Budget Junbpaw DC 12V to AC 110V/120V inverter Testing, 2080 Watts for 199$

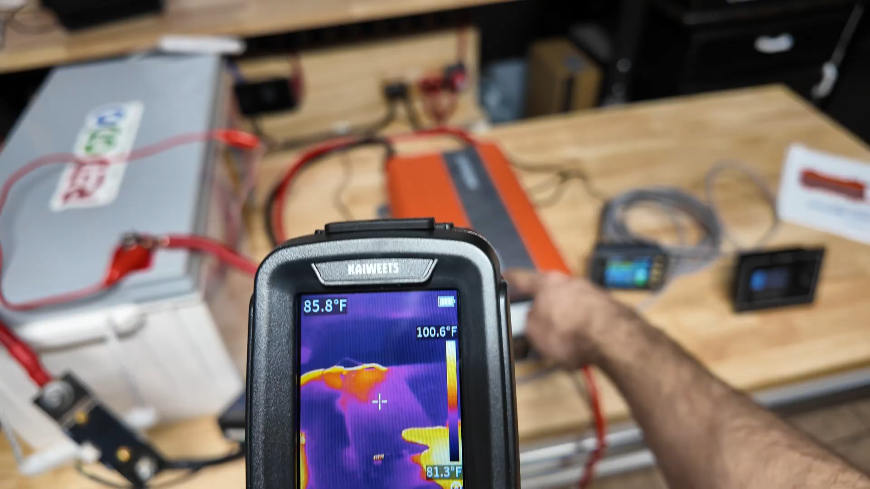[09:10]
On screen: spot 85.8°F, scale top 100.6°F, scale bottom 81.3°F
inverter itself and you guys can see the inverter's running nice and cool there is a little bit of heat from the wiring itself that's just going
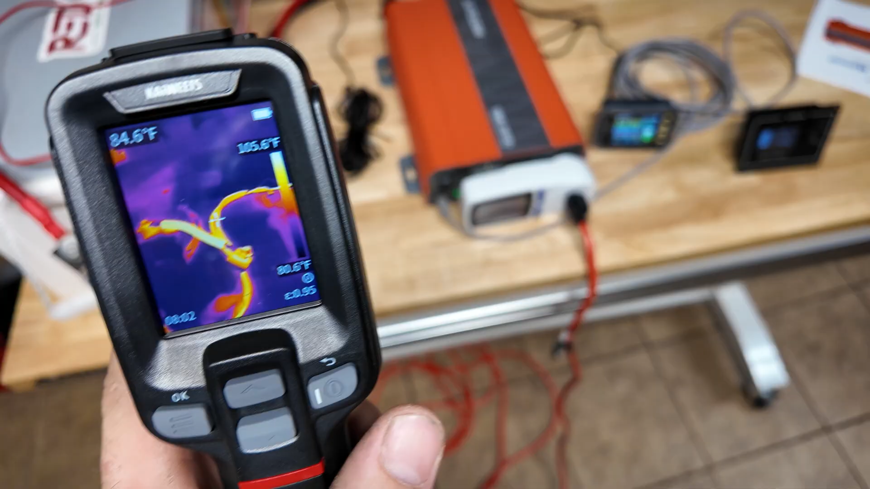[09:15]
On screen: scale top 105.6°F
to be normal with a 12 volt setup but the inverter itself is actually very cold and the hottest part is toward the back where
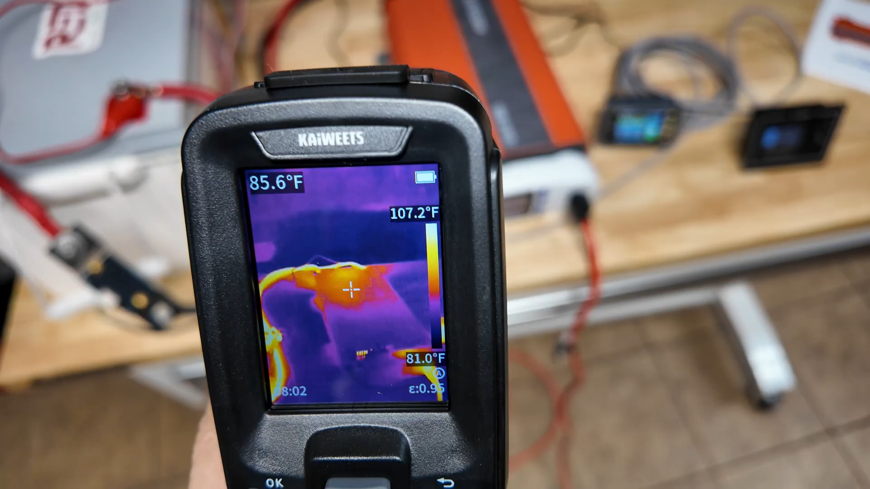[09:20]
On screen: spot 85.6°F, scale top 107.2°F, scale bottom 81.0°F
the wire is at we're about 100 degrees and honestly feeling with my hand it doesn't even feel that warm so this thing's staying nice and cool those fans are doing a really good job keeping up with the heat management so i really like to see that because you definitely want your inverter
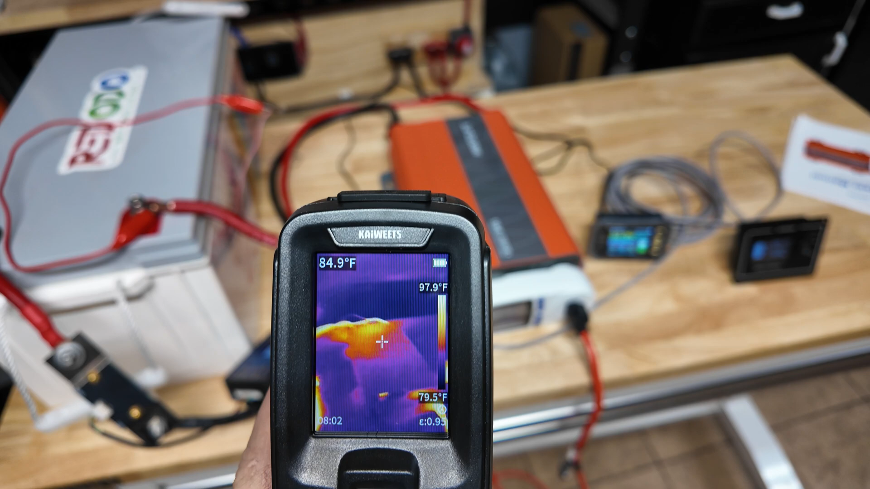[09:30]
On screen: spot 84.9°F, scale top 97.9°F, scale bottom 79.5°F
getting really really hot especially if it's going to be in a compartment by itself so it did good on the thousand watt load test now i'm actually going to recharge this battery add a couple more 12 volt
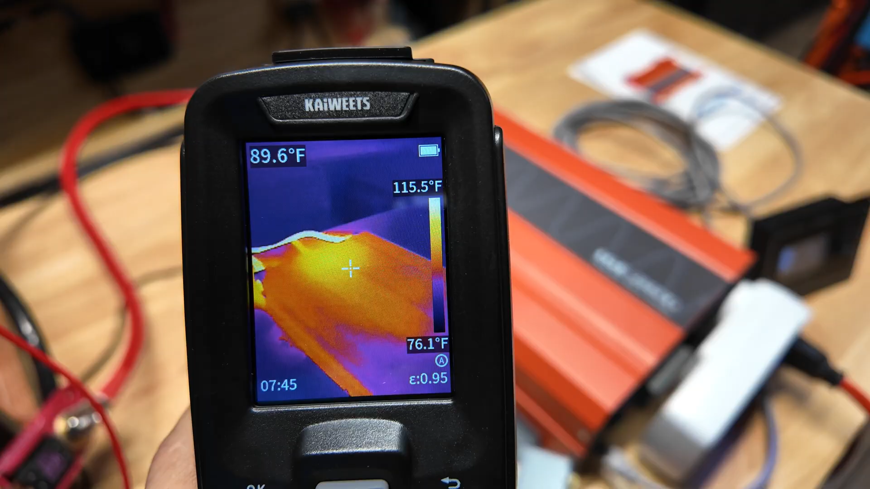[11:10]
On screen: spot 89.6°F, scale top 115.5°F, scale bottom 76.1°F
91 degrees so this thing is running nice and cool despite it being at full load so the fans they have on this thing are working amazing that with the aluminum case
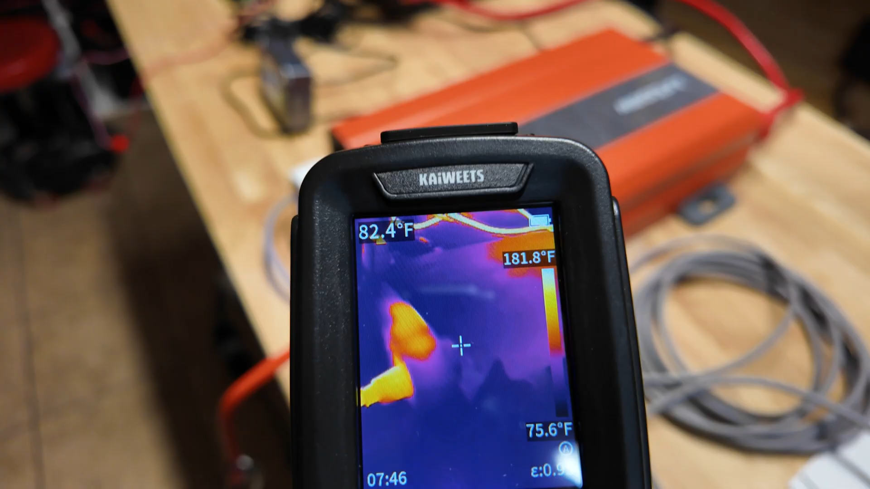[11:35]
On screen: spot 82.4°F, scale top 181.8°F, scale bottom 75.6°F
the front here you just get a little bit of heat up front where the meter's at but the rest of the unit's pretty cool it's just the back where the fans are at
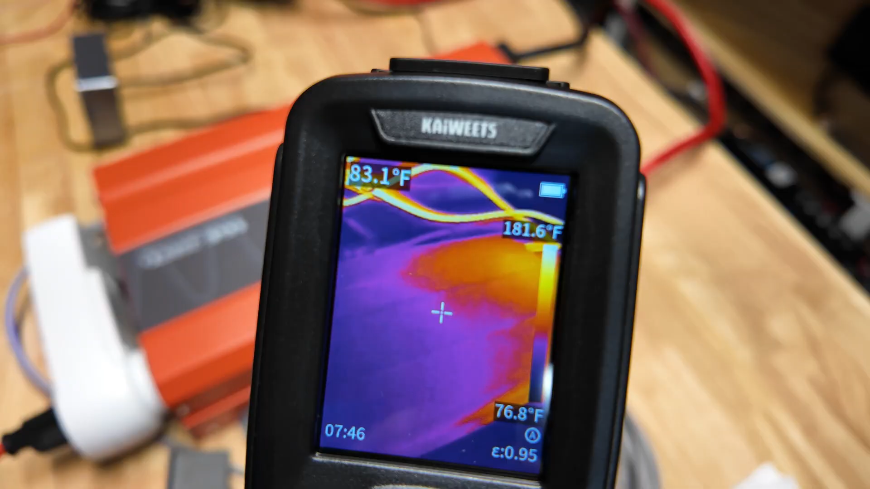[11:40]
we are getting some heat signatures and then again where the fans
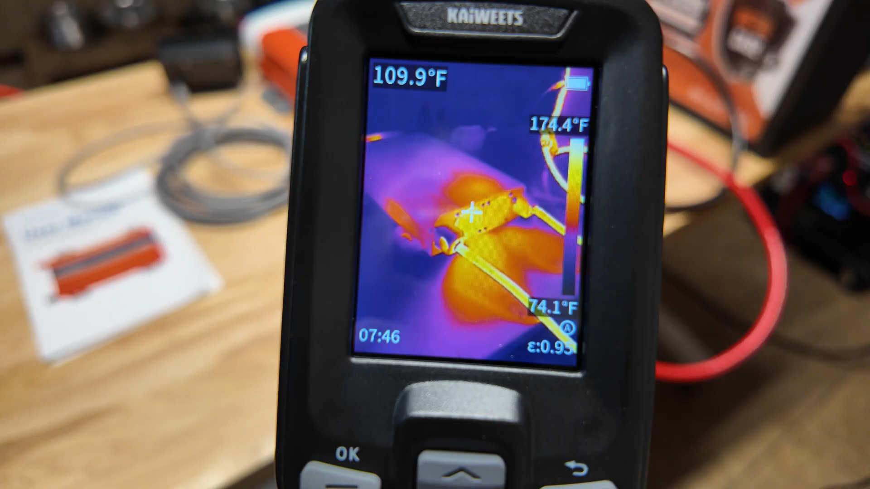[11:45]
On screen: spot 109.9°F, scale top 174.4°F, scale bottom 74.1°F
are at you guys can see we're getting some heat it's about 112 degrees so really not bad at all this thing's running amazing so we know the inverter can operate at full load with no issues